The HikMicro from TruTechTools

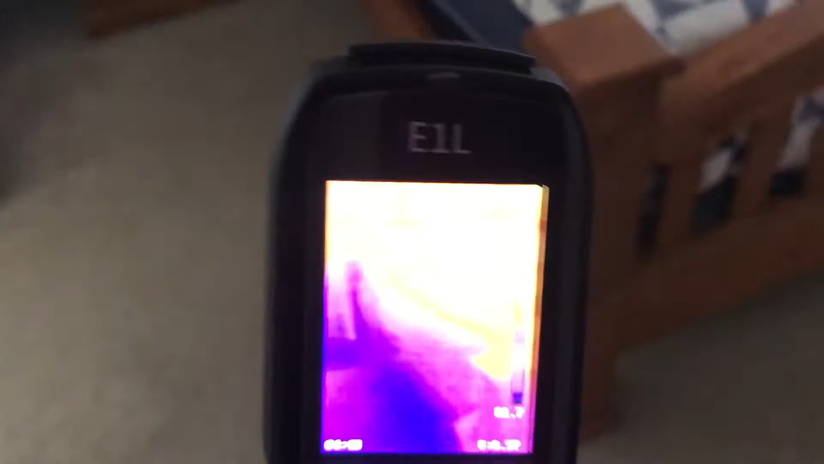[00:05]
hey guys today we are using the hike micro that is a handheld thermography camera I've always complained that part of my house is hotter than
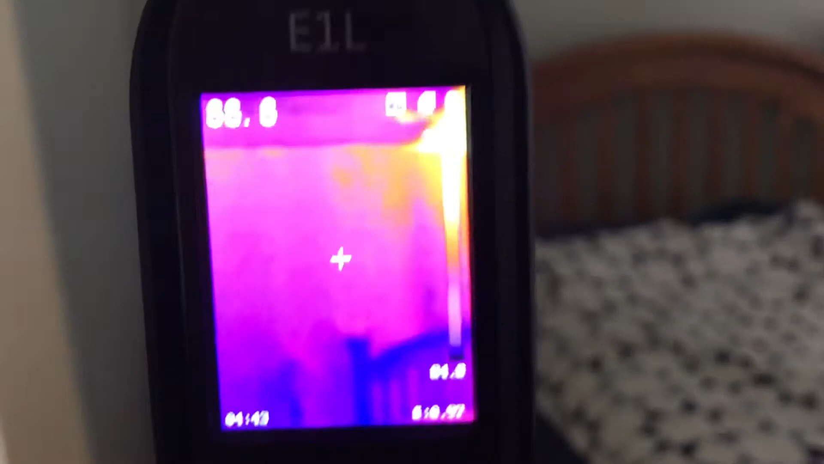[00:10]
the rest of the house so you can see right here it's picking up the walls it's 89 degrees in the walls
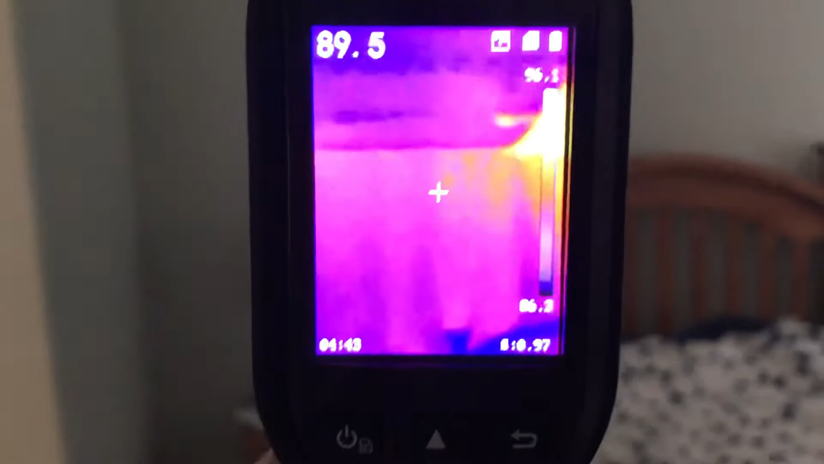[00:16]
and look at the ceiling 88 87 ceiling but see
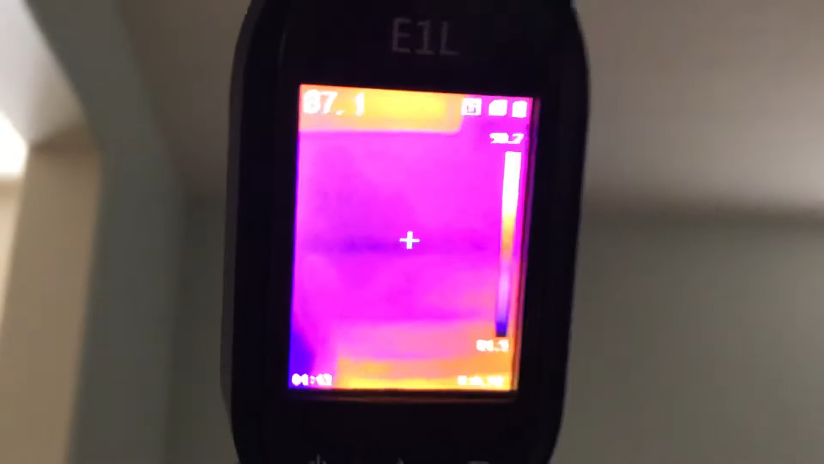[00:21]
how it's blue I look at the other part of the ceiling
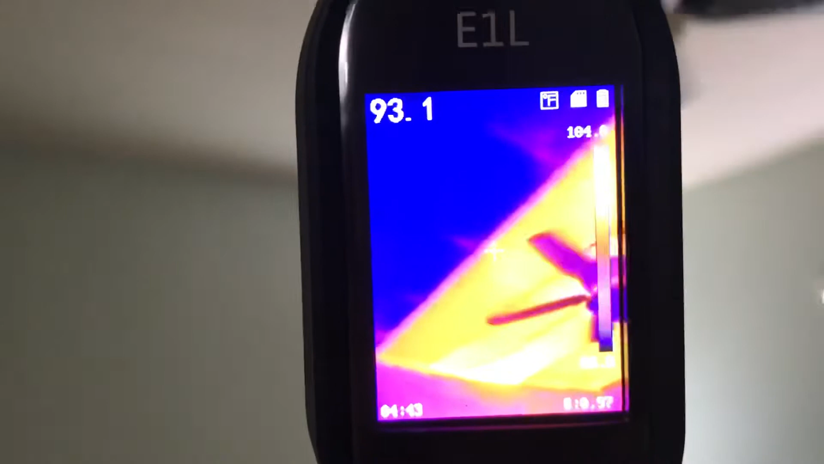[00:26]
this whole half of the ceiling right here is uninsulated
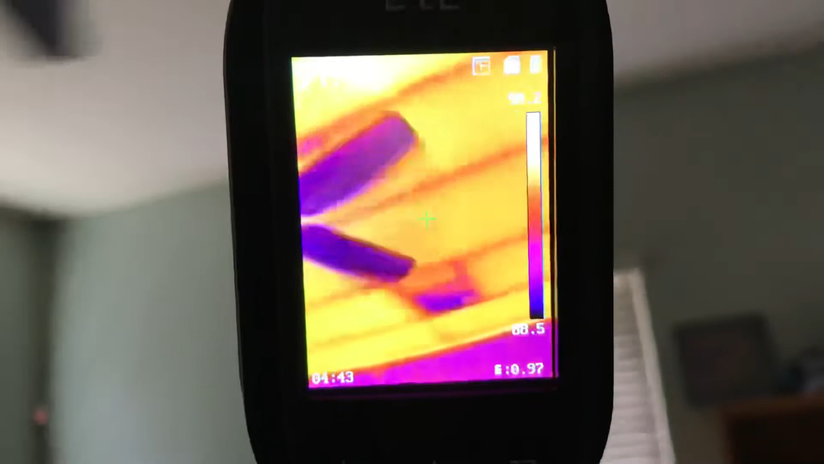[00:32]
so when they built the house that part of the house is uninsulated and
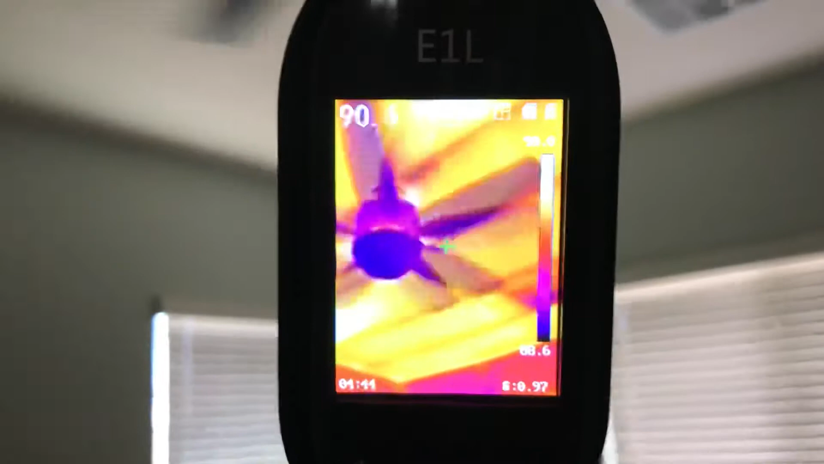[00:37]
that explains why this room is hotter than the others now we're gonna go right here to the ceiling I want you
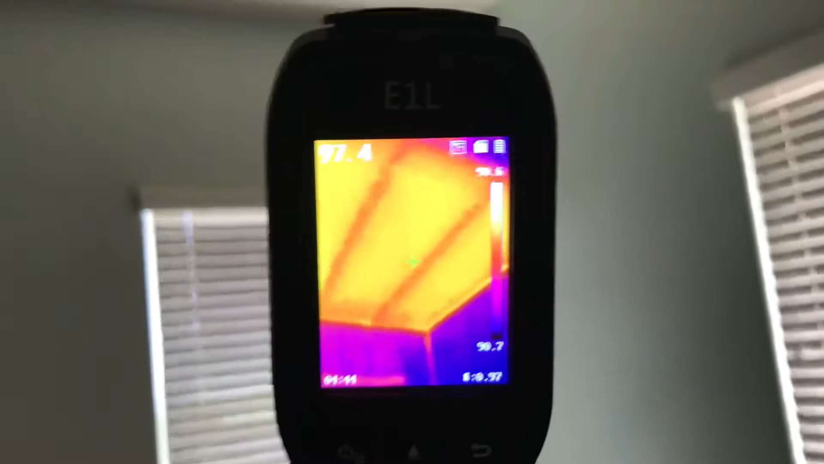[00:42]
to really see it I can take pictures with this I can take video with this I can send it look at this holy crap 106 degrees
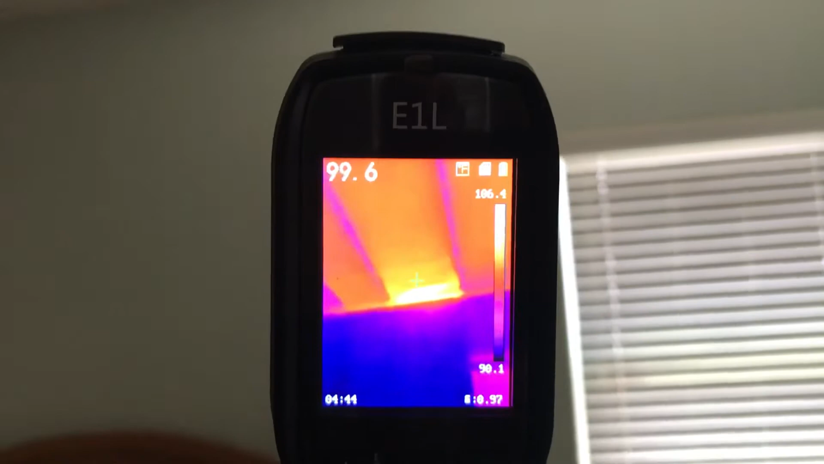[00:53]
yeah that's crazy right look at how hot it is right there and that is with the handheld thermography camera from hike micro so you can really see how well it works especially if you're an air conditioning technician or
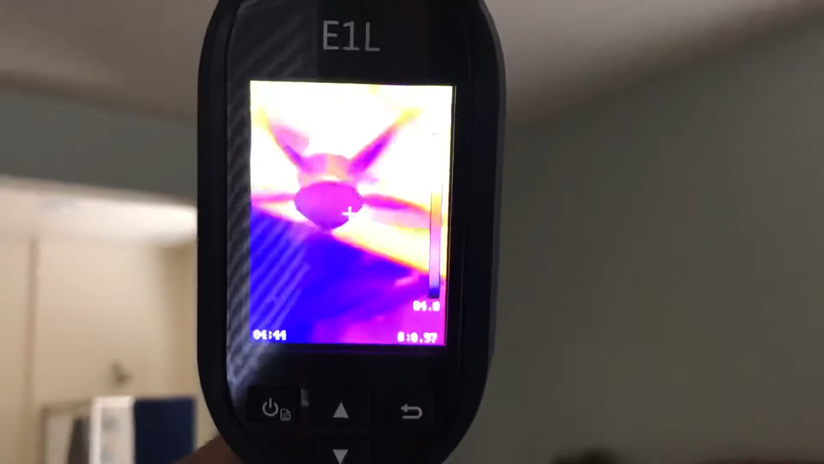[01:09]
an air conditioning company owner you can do some great video to show installation to
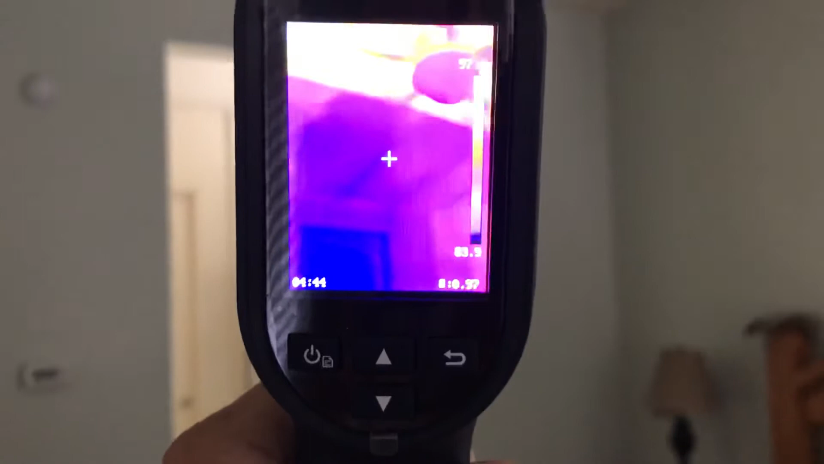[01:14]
show ceiling spaces to show heat and you can do it all by
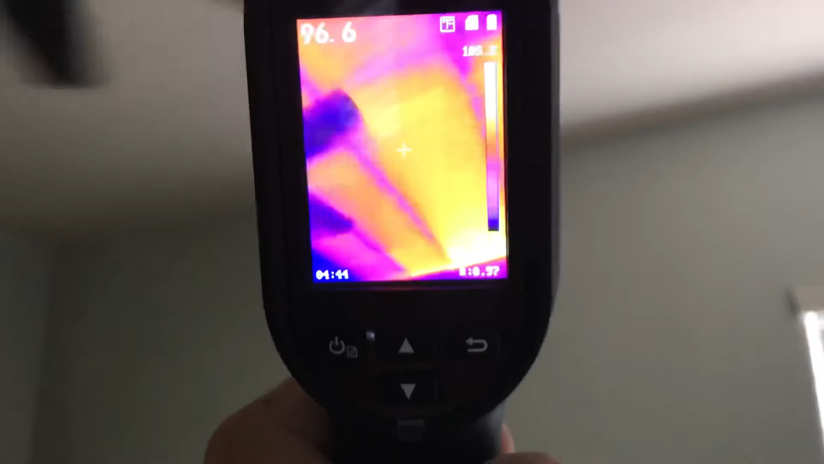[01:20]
sending this video or the picture to your client runs for about eight hours on a fully charged battery and this is again the hike
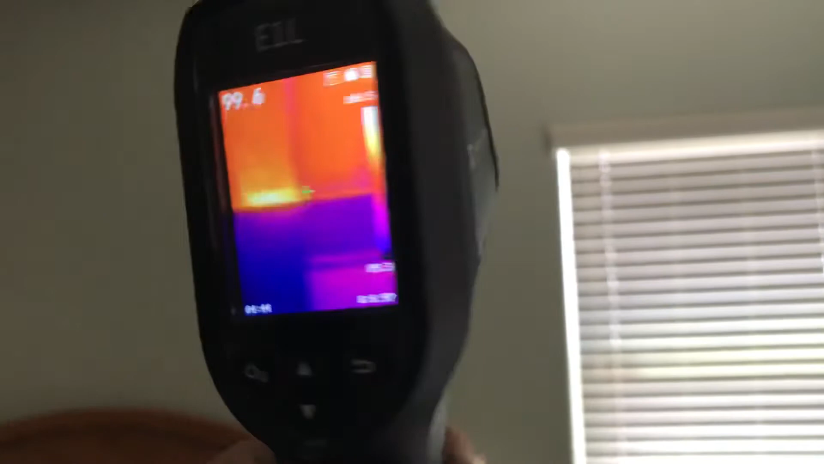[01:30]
micro handheld thermography camera
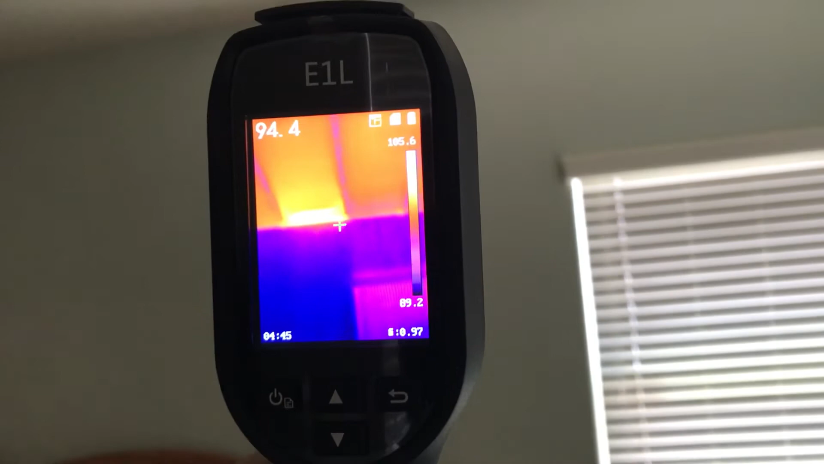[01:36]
crazy what it's doing so I'm gonna have to get an insulator to this part of the
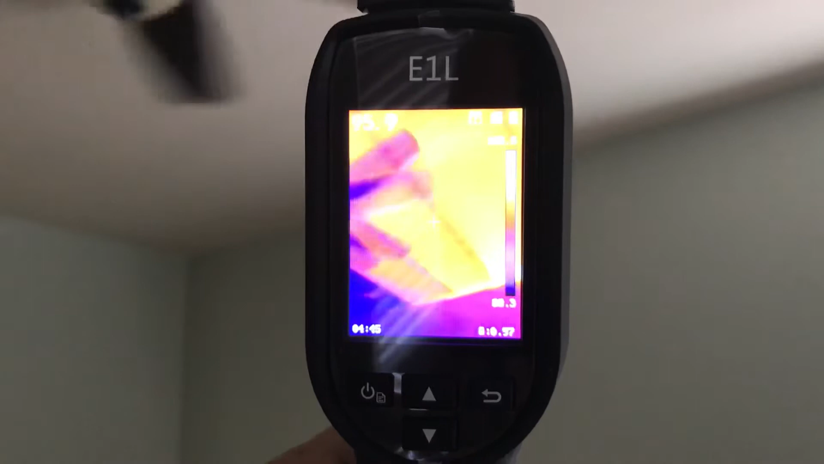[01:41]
house I'll be able to show them the video and show them the heat
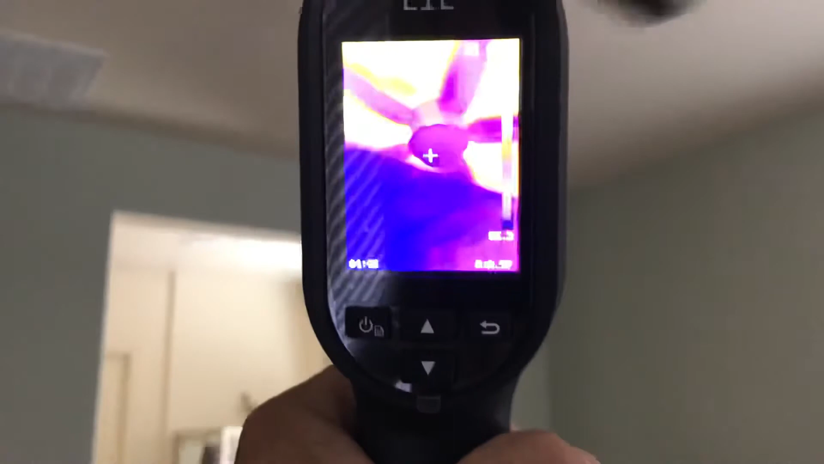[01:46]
and how my ceiling is uninsulated in this part of the house